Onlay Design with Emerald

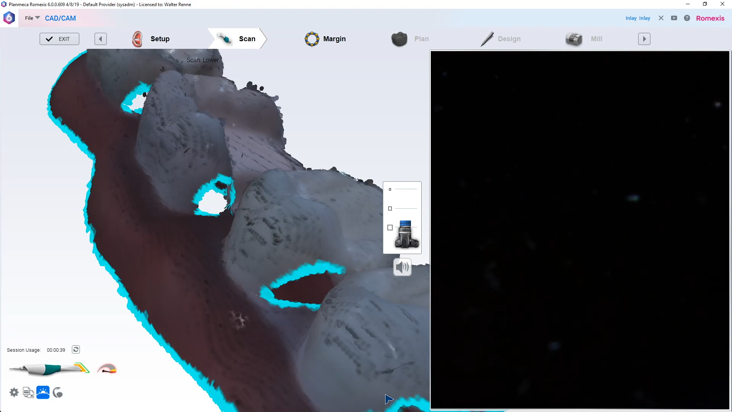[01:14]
area it's not that critical of a spot but I'm gonna go ahead back and just fill it in here
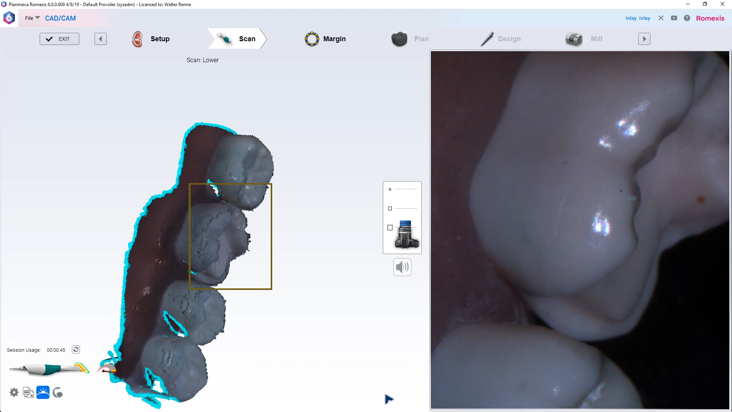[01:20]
we go trying to rotate that camera kind of underneath the height of contour of that mesial to sneak it into that crevice there those are always tricky areas to
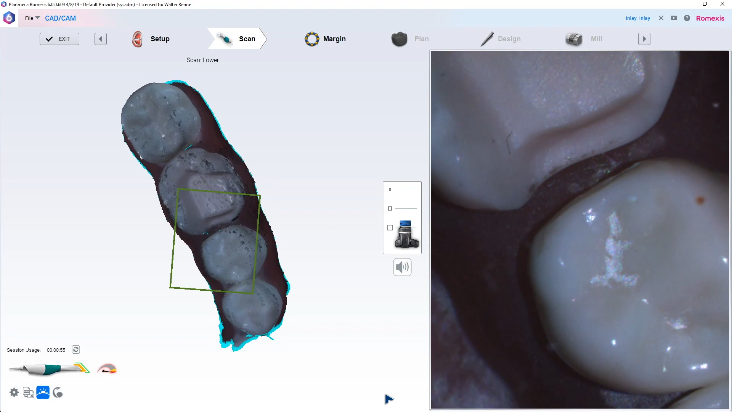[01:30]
scan on any camera right where that box corner is okay
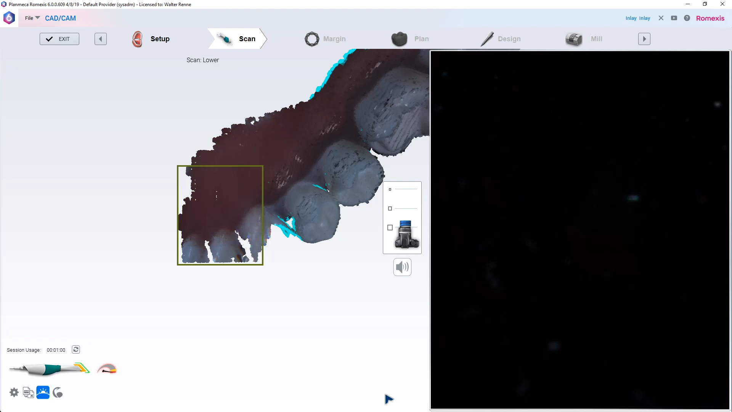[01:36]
that probably will do it let's take a quick peek and see how we got yeah that already
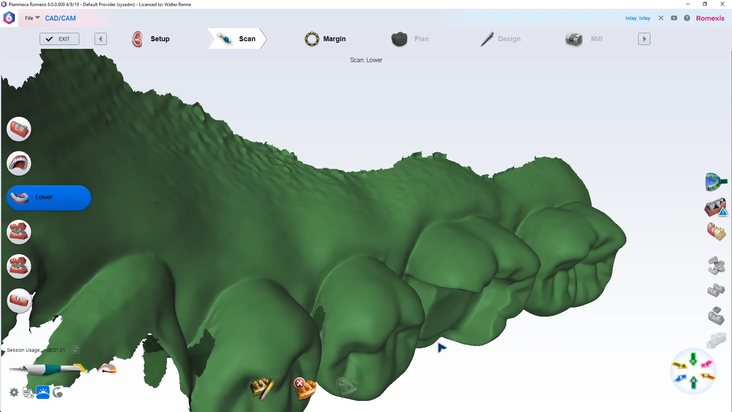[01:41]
looks better good okay same thing with the opposing we're gonna go ahead and
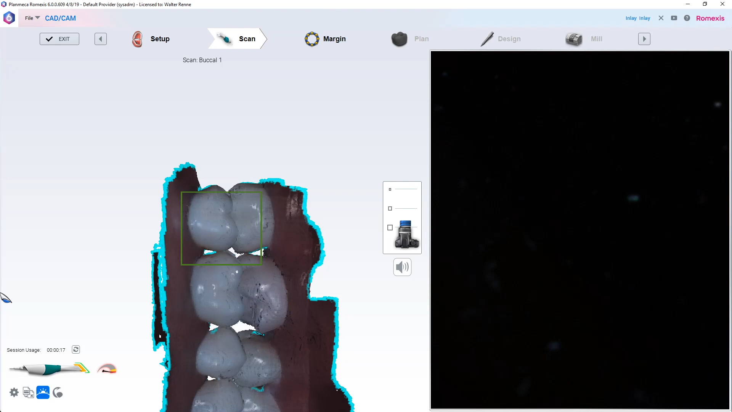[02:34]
adjusting it if you give it more information so it's kind of cool all
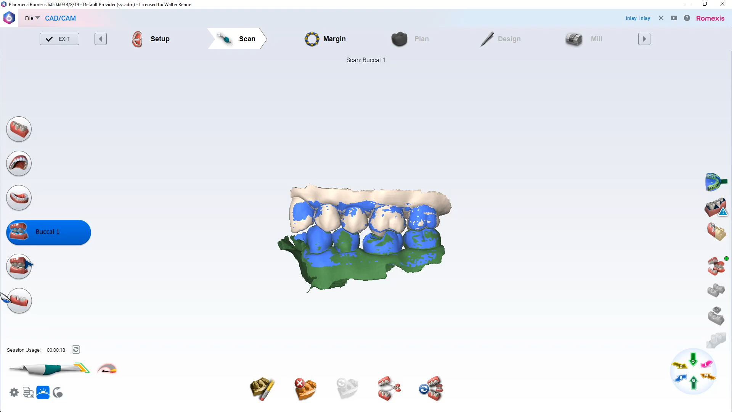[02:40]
right once again the little green icon is highlighted on the right middle of the screen that tiny little green dot and we have a good articulation of
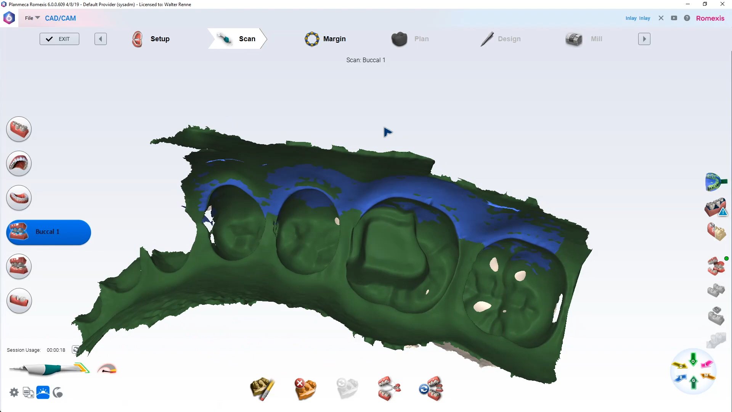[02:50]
our bite and if you were concerned about the accuracy of articulation you can go